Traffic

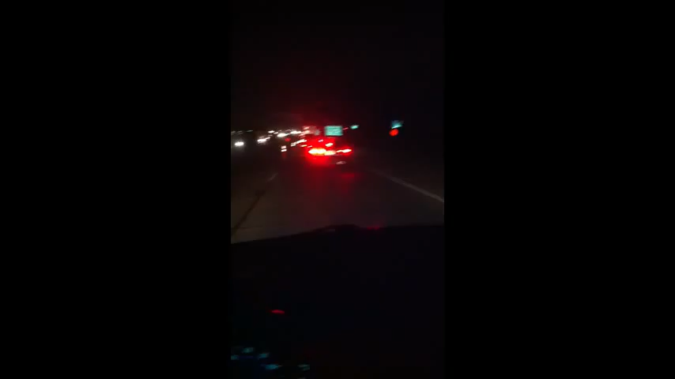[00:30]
This is slow traffic, slow and go, slow and go. I am on the interstate right now, normally 75-80 miles an hour, and I am currently going 1-2 miles an hour.